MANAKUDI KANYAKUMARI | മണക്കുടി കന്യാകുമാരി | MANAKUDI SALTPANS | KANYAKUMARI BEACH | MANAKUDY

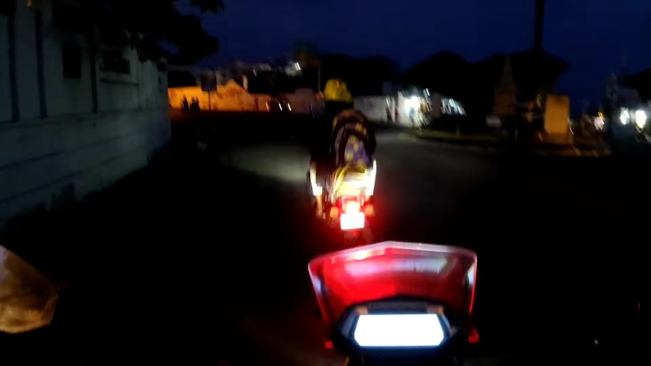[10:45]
ഇത് ഞങ്ങളുടെ മുന്നിൽ നിന്ന് പോകുന്ന ഞങ്ങളുടെ ഫ്രണ്ടാണ് ബുള്ളറ്റ്.
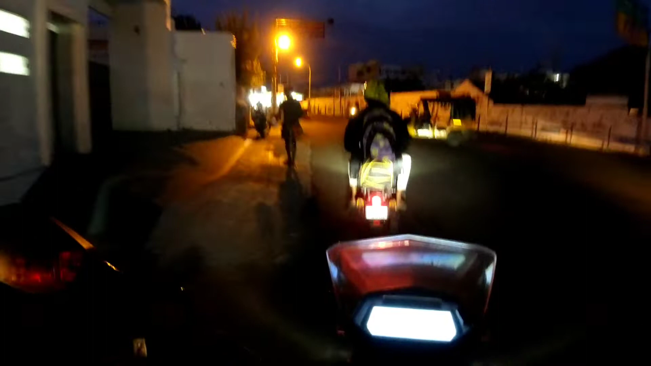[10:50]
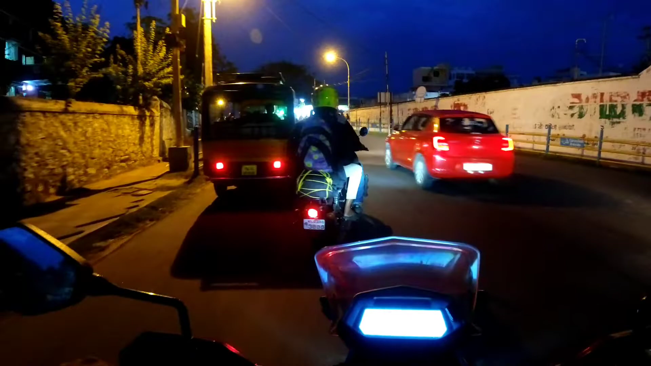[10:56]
നമ്മൾ യൂഷ്വലി കന്യാകുമാരി വരുമ്പോൾ ഉള്ള ആ ഒരു തിരക്കൊന്നുമില്ല. പിന്നെ ഇതുവരെ ഒരു സ്ഥലത്തും ചെക്കിങ്ങോ അങ്ങനെയൊന്നും ഇല്ലായിരുന്നു.
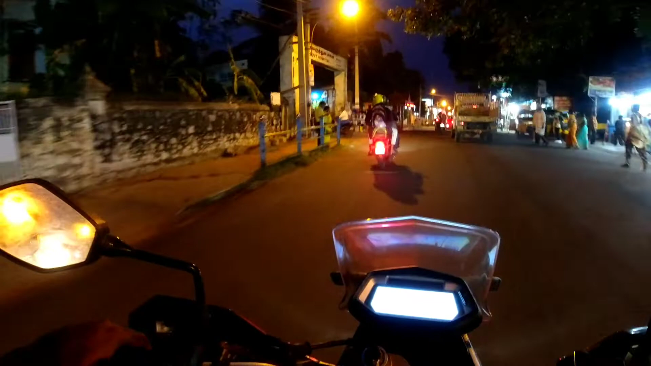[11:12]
ഇവിടെ ഇടതുവശത്തോ പുള്ളി കയറിപ്പോയത്. എങ്ങനെ അങ്ങോട്ട് പോയി നോക്കുന്നു?